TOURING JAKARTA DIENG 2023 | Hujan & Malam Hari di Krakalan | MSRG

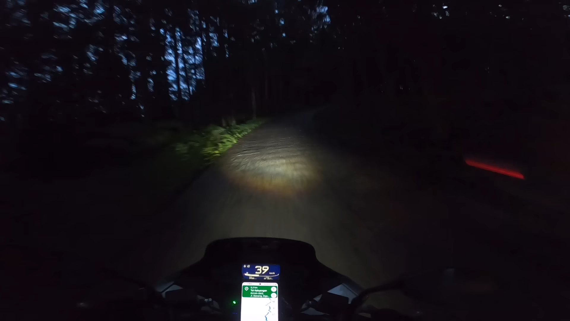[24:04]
Treknya licin, jadi kita harus hati-hati nih teman-teman. Ini Mas Rang redupin dikit ya, biar nggak ganggu. Mas Rang offin dulu deh. Syahdu nggak tuh?
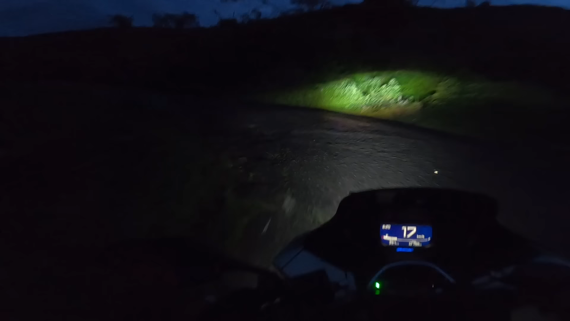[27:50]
Ini kalau nggak hancur nih teman-teman, ini bakalan enak banget ngambil powernya. Ini gara-gara hancur jalanannya. Jadi seolah-olah power udah dikumpulin terus hilang.
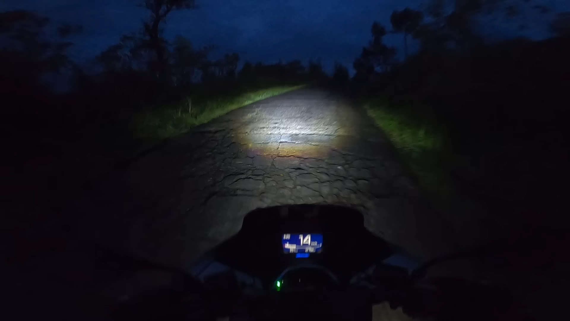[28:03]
Sebentar lagi kita sampai ke puncaknya ya. Nanti untuk tol Hayangannya masih agak lurus sedikit. Kalau nggak gelap, teman-teman bisa lihat pemandangannya nggak? Awannya ngebiru gitu. Lagi yang di sana tuh.
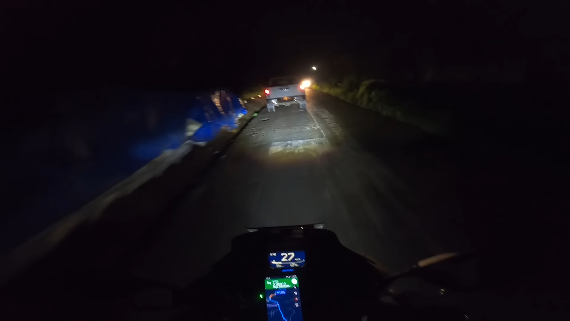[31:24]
Tadi kan kita baru belum makan loh. Iya kan? Belum makan kita, benar. Saatnya kita cari makan nih. Mas Rang udah di titik nol Ledieng. Tuh sebelah kanan tuh.